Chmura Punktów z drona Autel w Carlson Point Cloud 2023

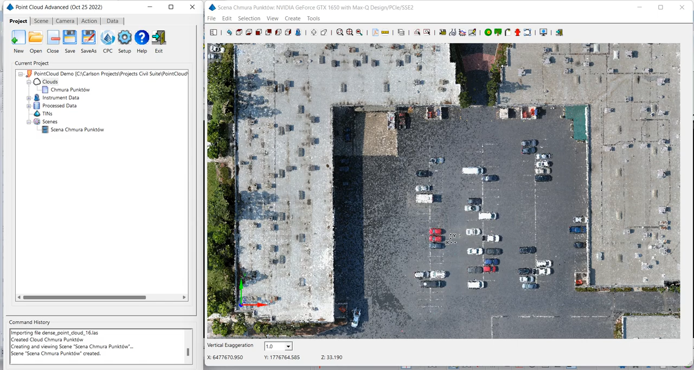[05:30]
Jak widać jest to jakiś teren zorganizowany, jest budynek, parking z samochodami, drzewa. Widzimy tutaj, że wygląda to naprawdę przyzwoicie.
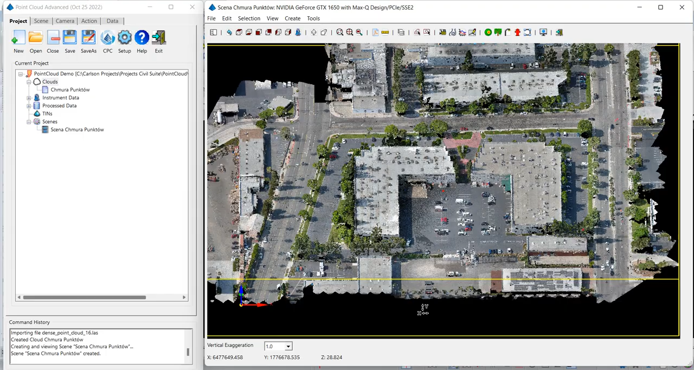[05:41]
Możemy taką scenę obracać i sprawdzać pod różnym kątem jak to wygląda.
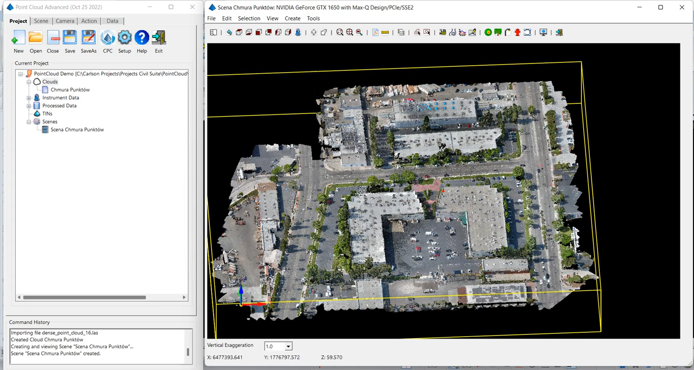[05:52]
I tak, to na co chciałbym zwrócić uwagę, te wszystkie funkcje znajdują się oczywiście w zakładce action, czyli w zakładce akcje. Wspominałem już, że w programie Carlson Point Cloud możemy automatycznie wyodrębniać drzewa, latalnie, hydranty. W najnowszej wersji możemy również korzystać z opcji bare earth,
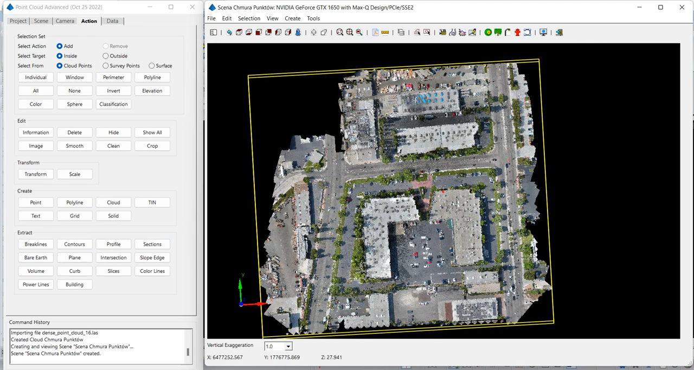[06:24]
czyli do opcji do wyodrębniania gołej
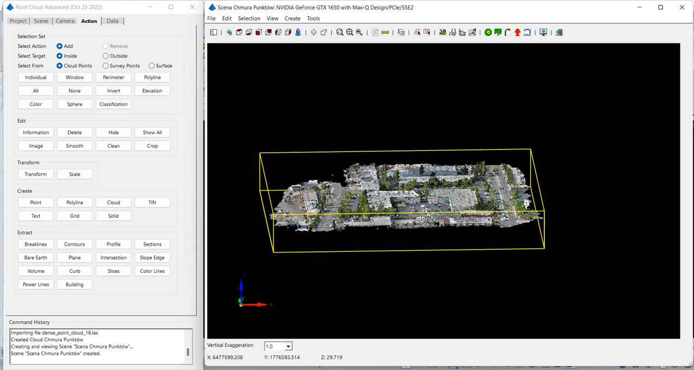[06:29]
powierzchni terenu bez budynków, bez samochodów, bez drzew.
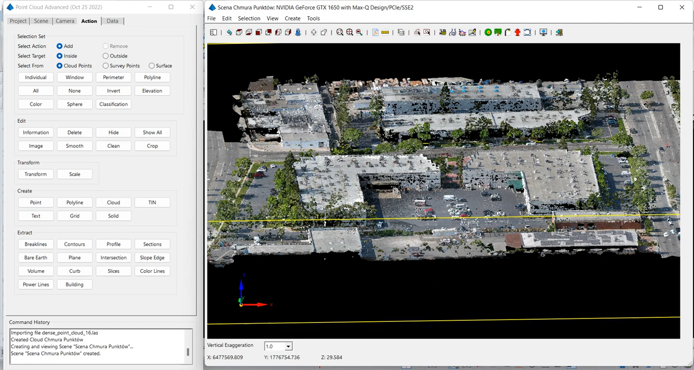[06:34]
Możemy sprawdzić na przykładzie właśnie tej chmury punktów jak ta opcja działa. Na początek jednak wyodrębnię sobie tej całej chmury punktów region, na którym skupię swoją dalszą pracę. A więc tak, w zakładce akcje na samej górze mamy zaznaczenie. Zaznaczenie możemy zrobić na prostokątne okno, na jakiś obwód, na polilinię, jeśli mamy jakąkolwiek polilinię już narysowaną.
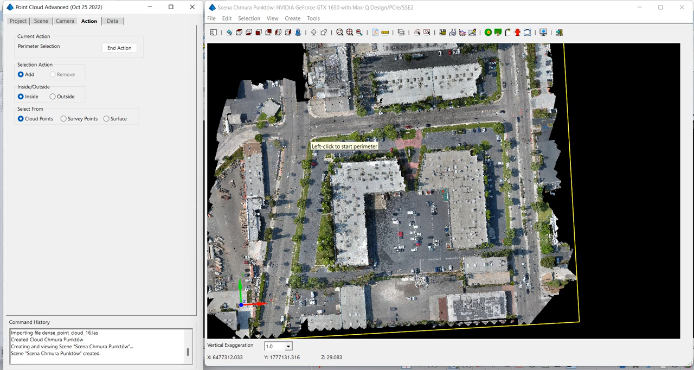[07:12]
Ja akurat skorzystam z zaznaczenia przez wielokąt, a więc zaczynam rysować lewym klawiszem myszy. I kończę zgodnie z podpowiedzią prawym klawiszem i zaznaczone są automatycznie wszystkie punkty wewnątrz mojego wieloboku. Oczywiście mogę odwrócić to zaznaczenie i usunąć wszystkie punkty zewnętrzne,
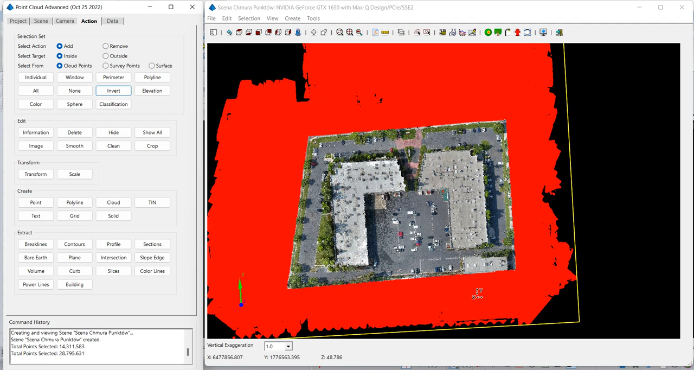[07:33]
ale być może będę chciał do nich wrócić i trochę na nich popracować później, więc nie chcę ich usuwać na chwilę obecną. Chciałbym z tego zaznaczenia przejść do sekcji utwórz i chciałbym stworzyć sobie nową chmurę punktów. Powiedzmy, że będzie to chmura robocza. W tym momencie program tworzy mi nową, mniejszą chmurę punktów i automatycznie pyta mnie, czy chciałbym ją zobaczyć.
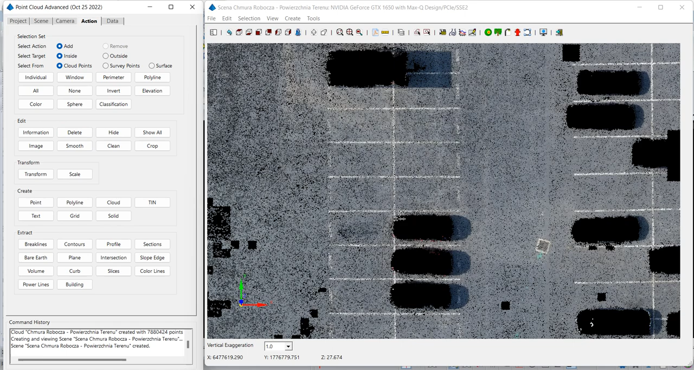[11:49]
automatycznie narysować linię, linię miejsc parkingowych. A więc jest to kolejna rzecz obok drzew, latarni i hydrantu do automatycznego wyodrębnienia. Wchodzę w linie kolorowe, wybieram sobie, że będą to linie parkingowe. Działam oczywiście w metrach. Mogę skorzystać z domyślnej wielkości miejsca parkingowego,
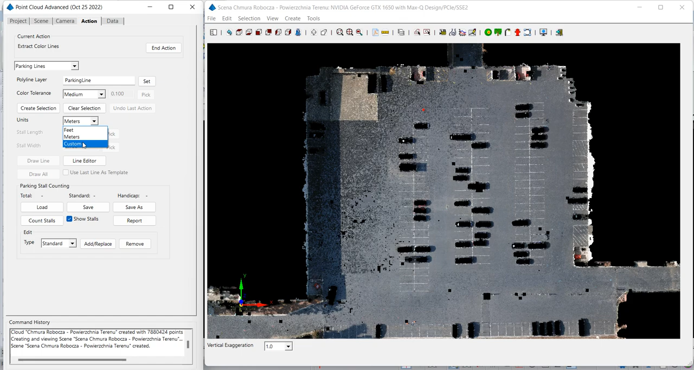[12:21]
ale mogę też tutaj doprecyzować, że akurat miejsca parkingowe na tej, na tej chmurze punktów mają daną odległość, daną długość. Tutaj jest to długość podana bodajże, nie w metrach,
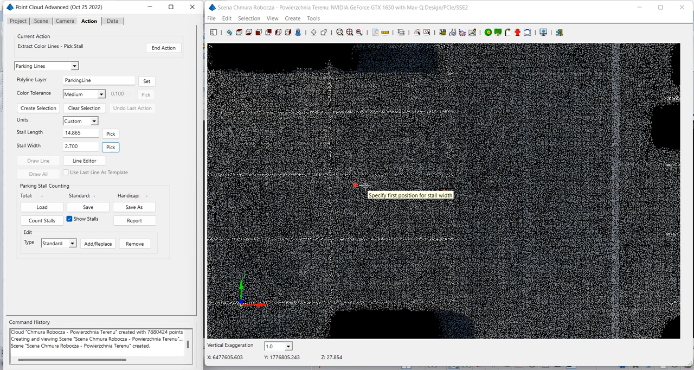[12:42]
w innej jednostce, aczkolwiek w tym momencie na potrzeby tego filmu nie ma to znaczenia.
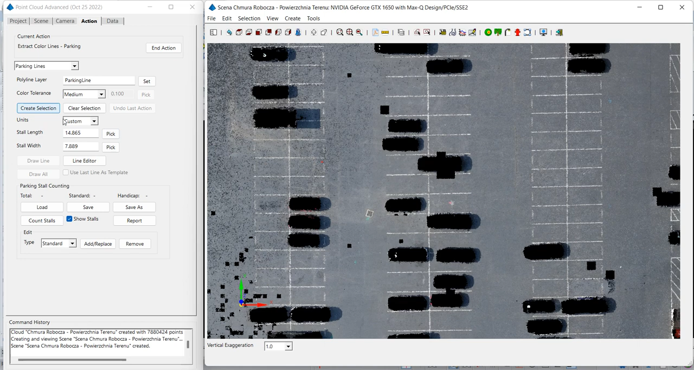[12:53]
Tak naprawdę wystarczy podać właśnie przykładową długość miejsca parkingowego i szerokość, i jego szerokość, a następnie kliknąć przycisk utwórz zaznaczenie i zaznaczyć punkt,
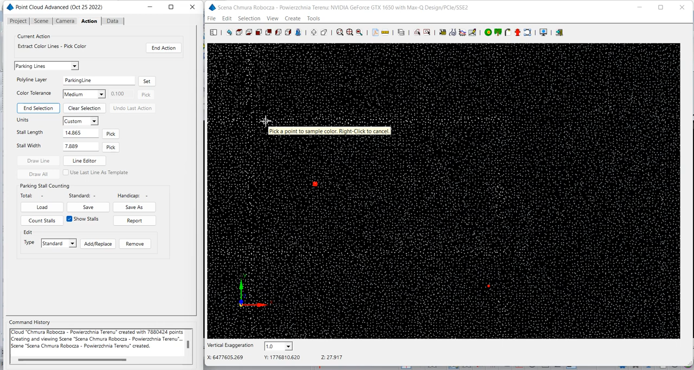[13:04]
którego kolor odzwierciedla linie parkingowe. W tym momencie program automatycznie zaznaczył mi wszystkie linie,
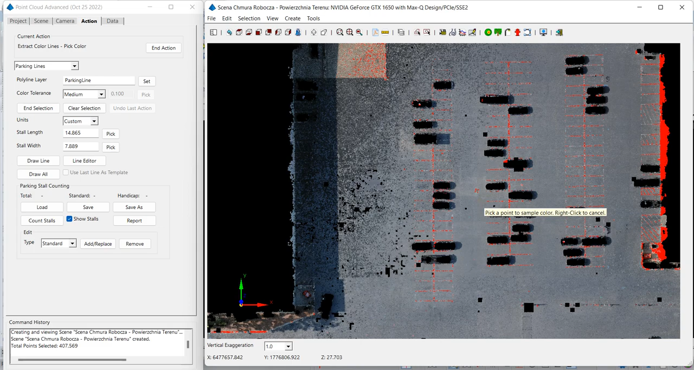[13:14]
no może nie wszystkie, ale, ale zdecydowaną, zdecydowaną większość.
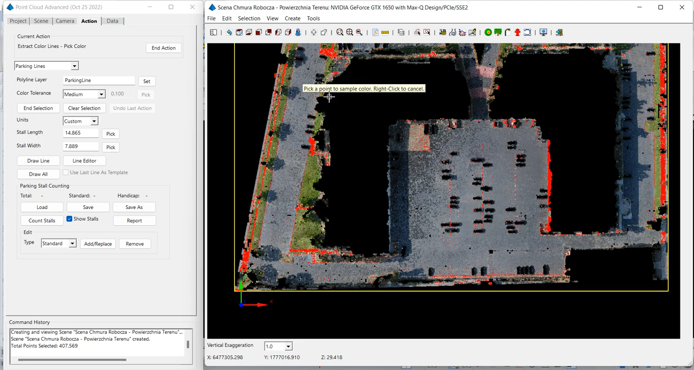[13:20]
Oczywiście oprócz linii parkingowych zaznaczył mi również inne, inne punkty, których kolor jest zbliżony do koloru linii parkingowych,
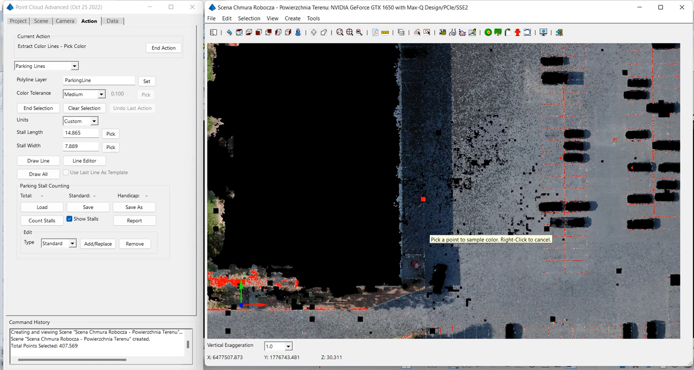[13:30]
ale nie ma to znaczenia, bo po to podaję właśnie wymiary linii parkingowych, że jeśli kliknę sobie teraz narysuj wszystkie linie parkingowe, to program dokonuje filtracji i odrzuci te punkty, chociażby te tutaj widoczne z boku i narysuje mi
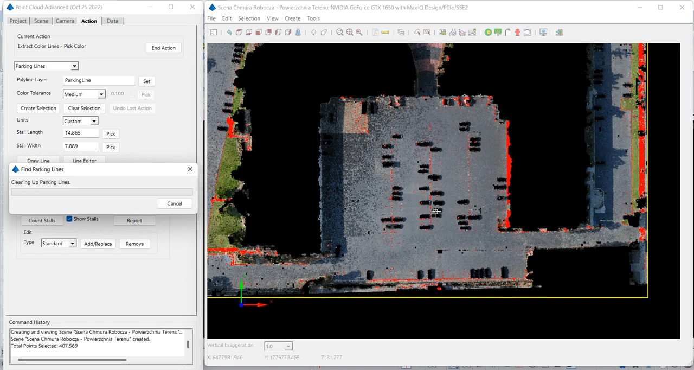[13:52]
tylko linie parkingowe. Będzie ich 289, proszę zobaczyć, że powstają tutaj linie, linie parkingowe.
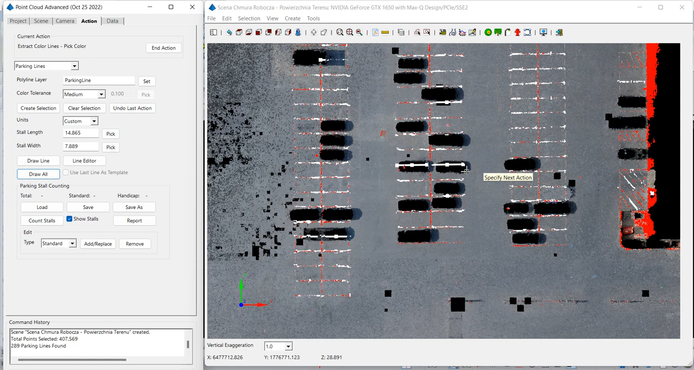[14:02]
Co więcej, mogę automatycznie policzyć miejsca parkingowe. Pojawiają mi się kropeczki i widzę, że narysowanych zostało 317 miejsc parkingowych.
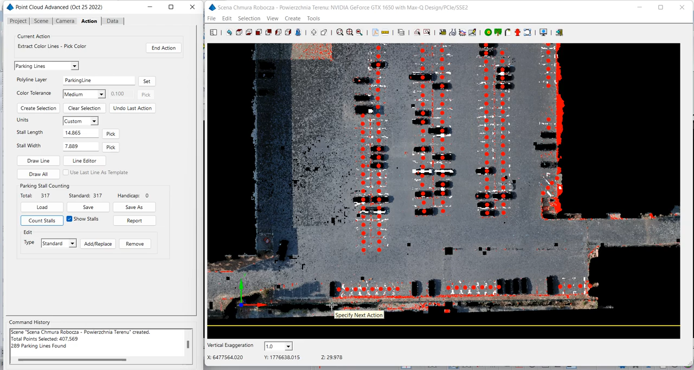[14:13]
Oczywiście niektóre linie zostały pominięte, bo na przykład tu jest cień, więc ten odcień białego jest nieco ciemniejszy, dlatego program nie wyłapał tego automatycznie.
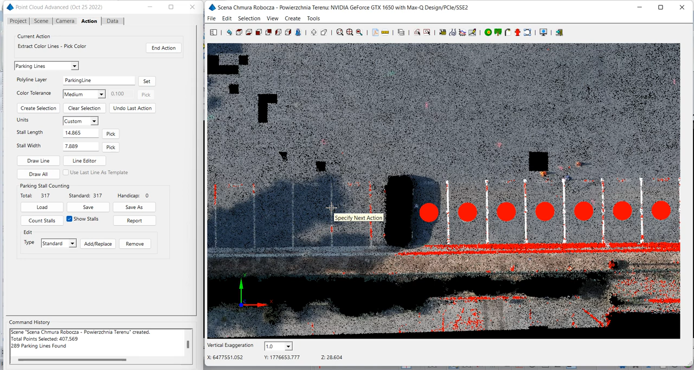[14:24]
Mamy tutaj opcję rysuj linie i możemy już manualnie dorysować pozostałe linie,
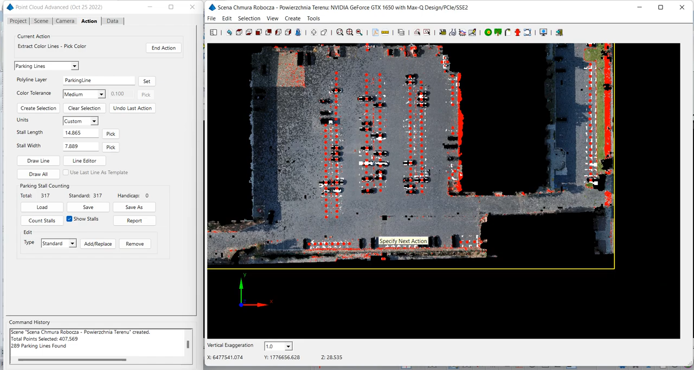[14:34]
ale trzeba przyznać, że zdecydowana większość miejsc parkingowych została narysowana poprawnie.